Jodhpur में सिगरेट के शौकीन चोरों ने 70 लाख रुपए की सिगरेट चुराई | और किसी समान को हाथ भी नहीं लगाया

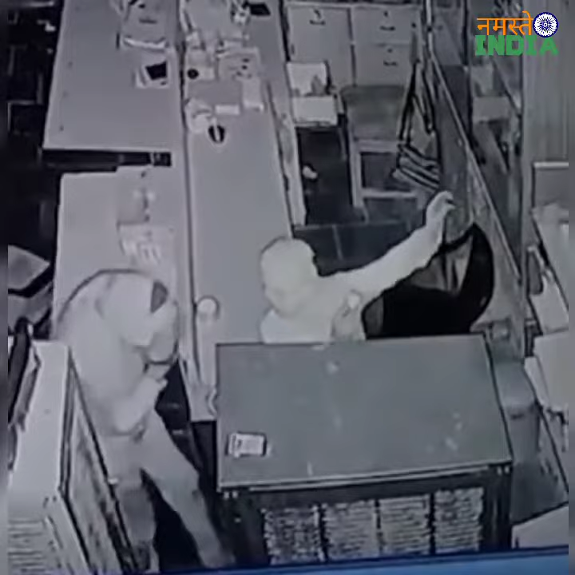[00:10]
इस चोरी में खास बात यह है कि जिस दुकान में चोरों ने चोरी की उस दुकान में अन्य सामने पर रखावा था लेकिन सिगरेट के सोकीन चोरों नकेवल 70
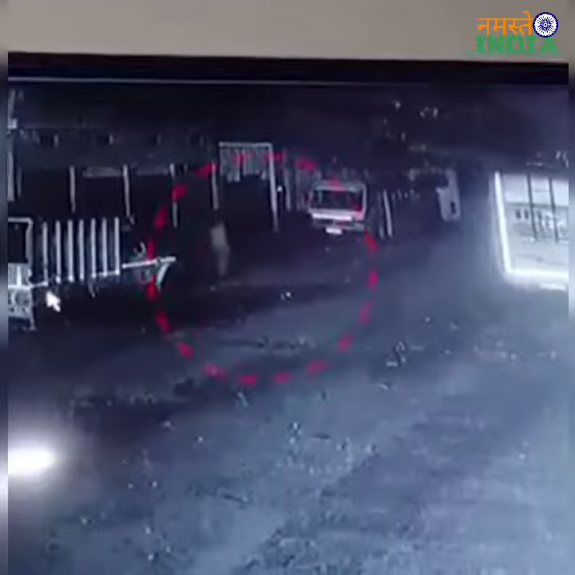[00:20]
लाग रुपए की सिगरेट चोरी की जबकि अन्य किसी सामन को आद तक नहीं लगाया
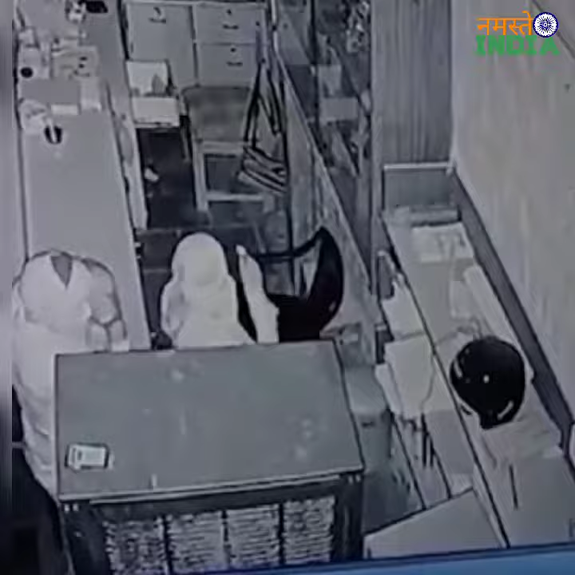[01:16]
मामले पर दुकान मालिक सब ने बताया कि कल रात कुसके आँ गुसे चोरों ने करीब 65 से 70 लाग रुपए मुली की सिग्रेट लेकर चलते बने
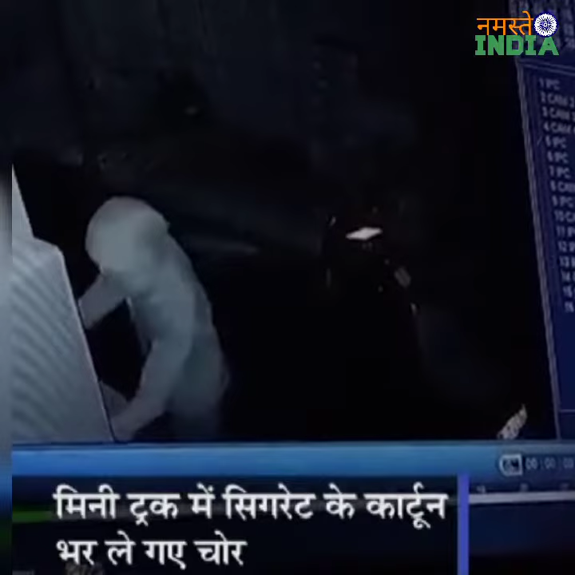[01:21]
जाते समय चोर वारखे करीब 4 लाग रुपए नगद भी ले गई बड़ी चोरी होने के बाद पलिस टीम मोकेर पहुच गई और जात सुरू कर दी